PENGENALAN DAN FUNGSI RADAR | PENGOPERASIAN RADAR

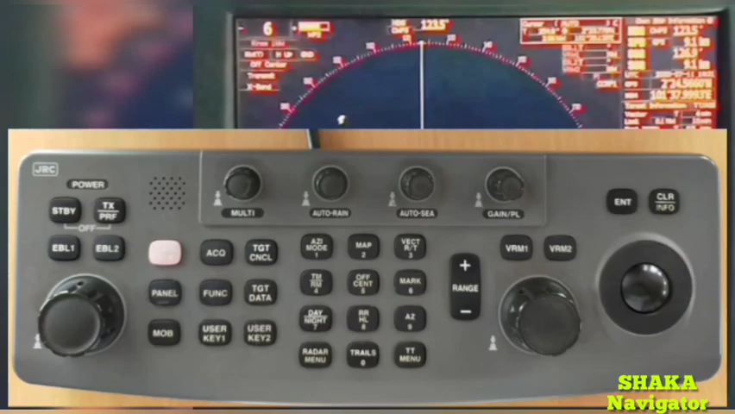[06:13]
Perhatikan tampilan layar pada radar, sudah posisi standby. Untuk menggunakannya, pertama kita tekan tombol TX.
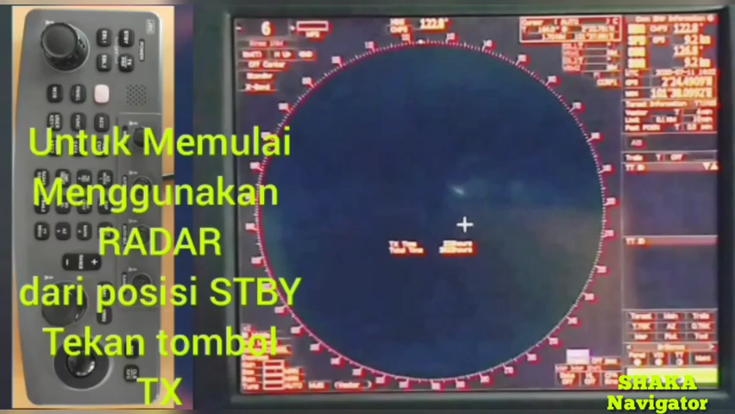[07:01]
Dari posisi standby, kita tekan tombol TX, maka tampilannya akan seperti ini. Garis kapal kita, posisi kapal kita. Untuk memperjelas pencarian sektor atau supaya benda-benda di sekitar kita terlihat jelas,
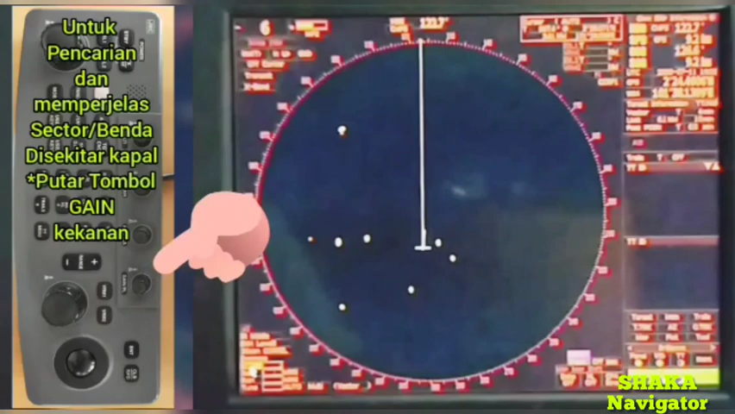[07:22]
yang kita lakukan adalah memutar tombol Ken ke kanan. Nah, kita arahkan tanda panah ke tulisan Ken ya. Oke, selanjutnya kita ke C ya, auto C.
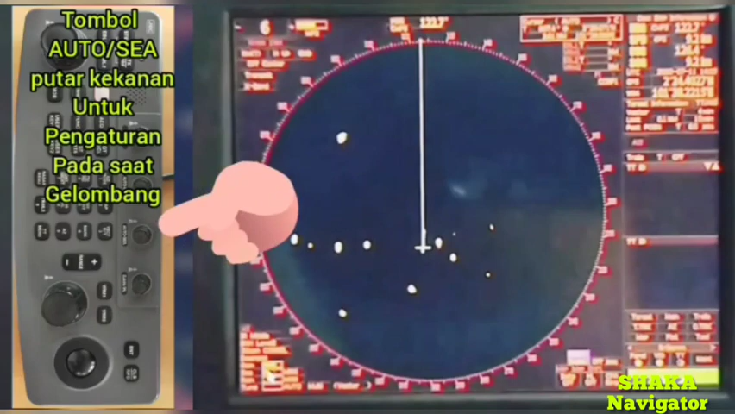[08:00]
Pada saat gelombang kita atur ya, kita putar ke kanan supaya terang. Tombol rain,
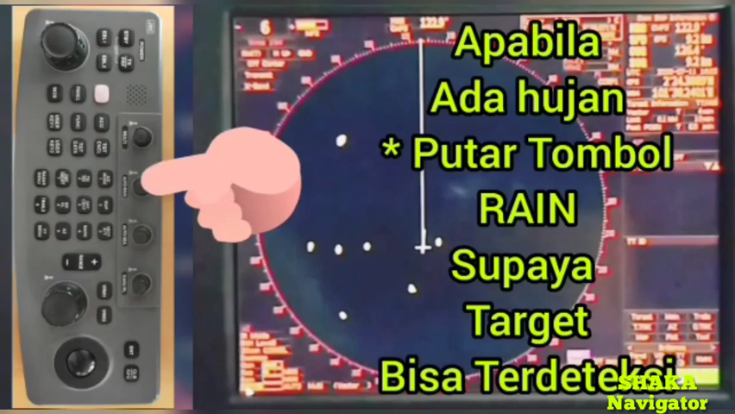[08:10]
apabila hujan kita putar tombol rain ke kanan supaya target di sekeliling kapal kita terlihat ya. Perhatikan tanda panah, di situ ada deep sea, ada storm, ada fishnet. Kita gunakan pada saat kapal berlayar ya, jadi statusnya di radar kita. Jadi tanda panah diarahkan, kemudian kita enter ya.
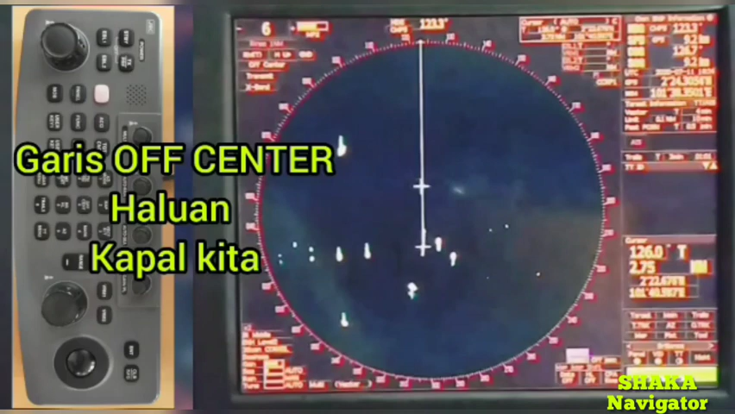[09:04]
Itu pakai tanda panah, itu bisa diganti-ganti. Kemudian off center, ini adalah garis off center haluan kapal kita. Nah, tanda panah saya arahkan ke off center untuk menggesernya. Nanti kita dari off center kita tekan enter, maka kita bisa menggeser posisi kapal kita sesuai yang diinginkan, ke kanan, ke kiri, ataupun ke bawah serta ke atas sesuai dengan yang kita inginkan.
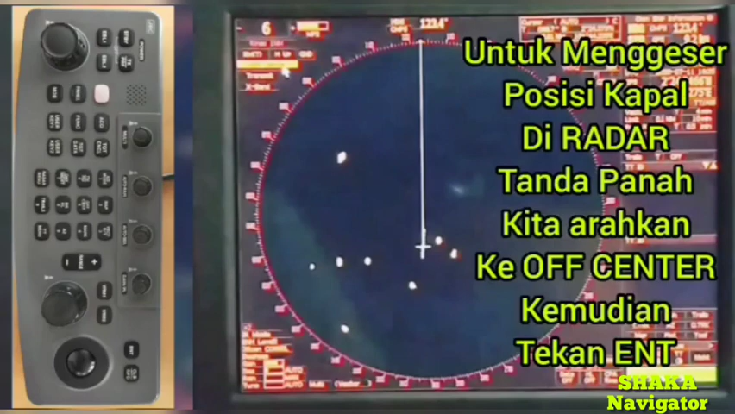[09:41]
Kita tekan enter ya, off center kita tekan enter, tampilannya akan seperti ini.
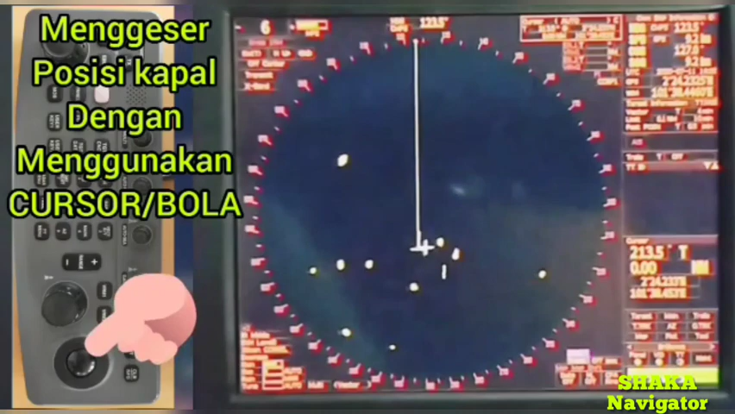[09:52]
Menggeser posisi kapal dengan menggunakan kursor bolanya, bola hitam ini untuk menggeser kanan kiri sesuai dengan keinginan kita. Kemudian untuk menghentikannya kita tekan enter supaya kapal posisi kapal kita berhenti.
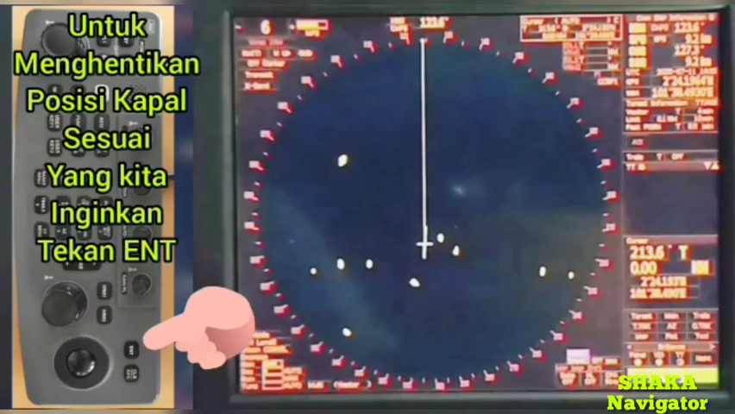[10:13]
Kita tekan enter sekali enter. Nah, posisi radar akan seperti ini, akan kembali seperti semula. Kemudian perhatikan tampilan radar pada pojok kanan, di situ ada informasi tentang kapal kita, ada
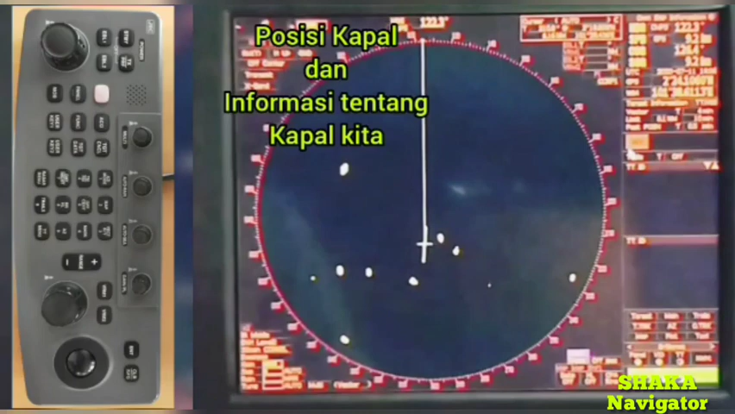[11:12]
Di situ informasi tentang kapal-kapal kita. Kemudian di bawahnya tanda panah. Perhatikan tanda panah, ada ice.
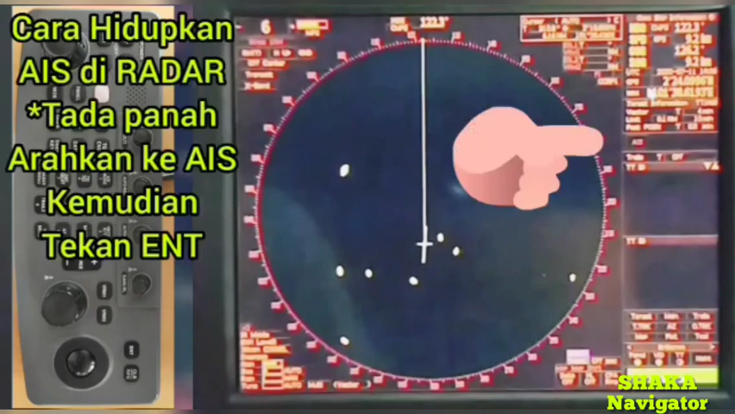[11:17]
Ice belum saya kasih hidup. Nah, untuk menghidupkan ice kita tekan enter.
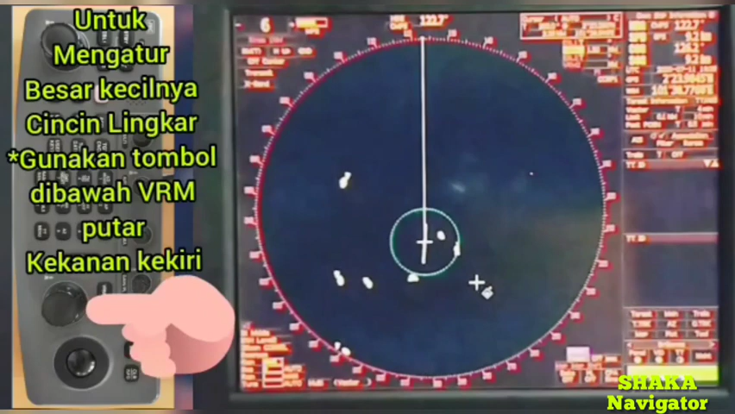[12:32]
Tekan tombol VRM. Kemudian di bawahnya ada tombol untuk memperbesar. Kita putar ke kanan dan ke kiri sesuai dengan keinginan kita. Jadi ringnya seperti ini ya. Kita bisa perkecil, kita bisa perbesar. Saya akan padukan antara VRM dan IBL.
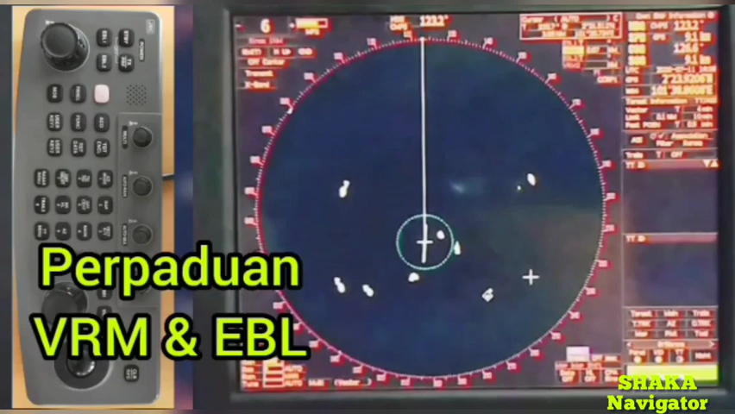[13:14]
Bagaimana untuk membuat garis baringan IBL, electronic bearing line? Yaitu kita padukan ya. Kita tekan tombol IBL. Di sini ada IBL 1, IBL 2, VRM 1, VRM 2.
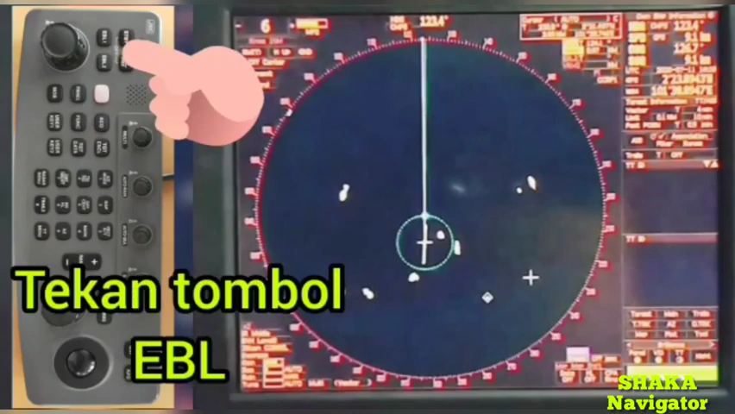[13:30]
Kita tekan tombol IBL. Di bawah tombol IBL ada tombol,
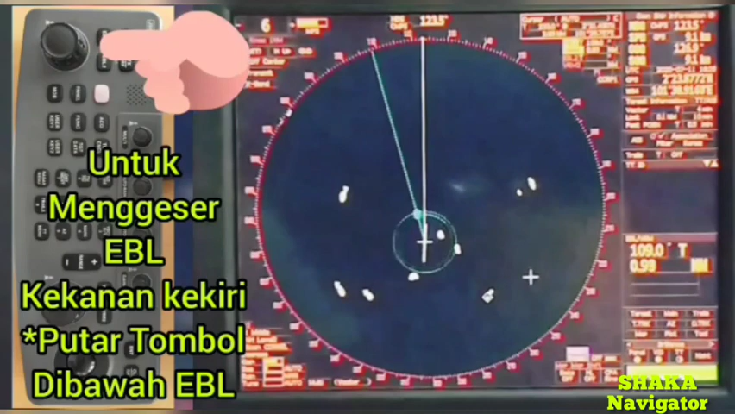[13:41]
bisa diputar ke kanan ke kiri untuk mengatur baringan ya, untuk mengatur baringan ke kanan ke kiri. Ini tampilan perpaduan antara VRM sama IBL. Dan selanjutnya kita buat VRM 2, IBL 2 dalam satu radar ya. Yang pertama kita lakukan, kita tekan VRM 2 dan IBL 2.
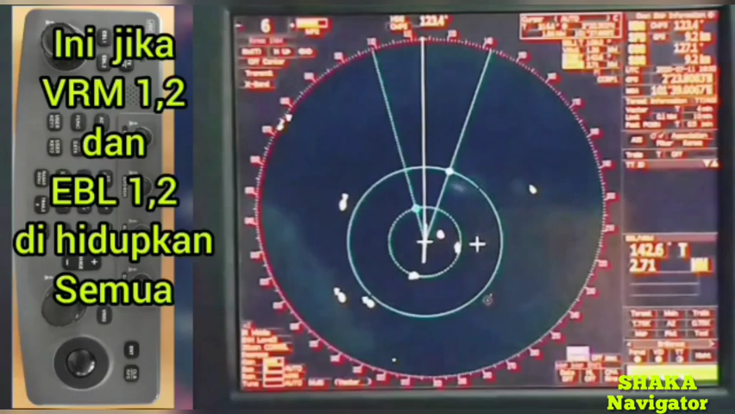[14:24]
Ya, tampilannya akan seperti ini. Kita bisa perbesar, perkecil. Jika dihidupkan seperti ini.
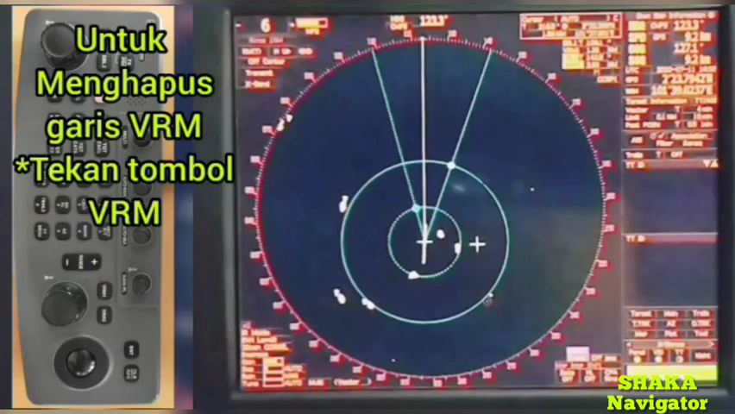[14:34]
Dan bagaimana caranya menghapus VRM?
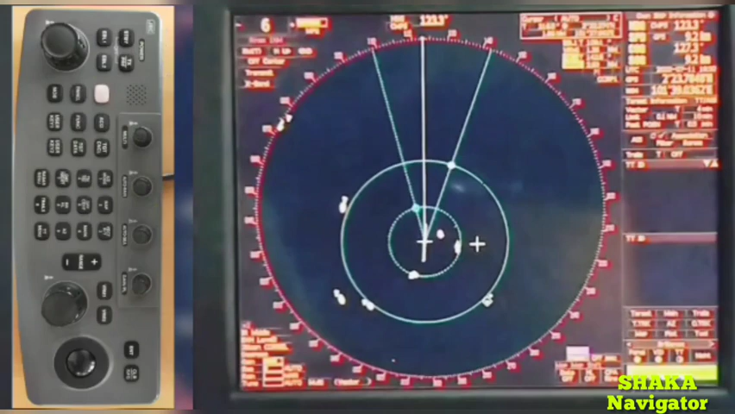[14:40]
VRM kita tekan enter, akan hilang. Dan IBL kita tekan enter, akan hilang. Jadi IBL 2 tadi kita tekan, sama VRM 2 kita tekan yang nomor 2. Nah, ini yang pertama pun kita tekan IBL-nya ya, sama VRM-nya.